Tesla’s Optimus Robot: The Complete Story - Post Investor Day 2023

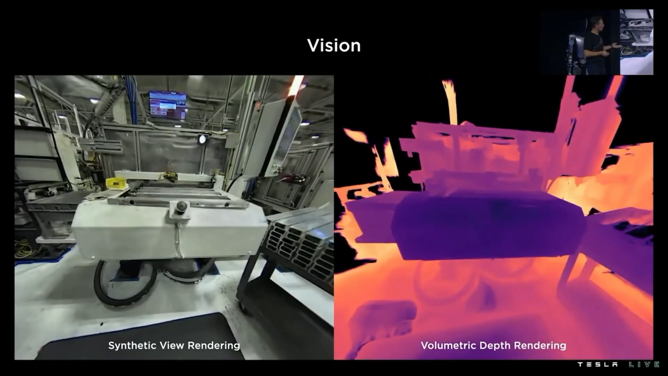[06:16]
We also learned that the robot was equipped with volumetric
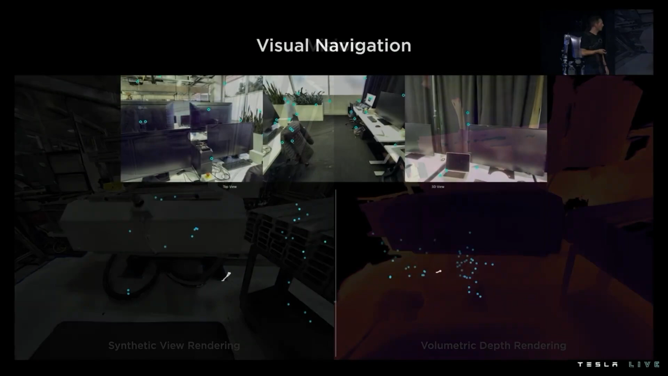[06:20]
vision to avoid running into obstacles and was able to be programmed to do things like carry boxes and water plants.